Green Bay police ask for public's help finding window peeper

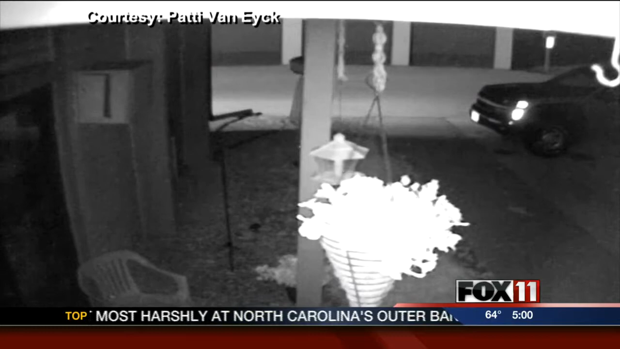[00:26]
THE VIDEO SHOWS THE MAN WALKING UP TO THE VAN ICK'S BEDROOM WINDOW. THEN HE GOES OVER TO HERE.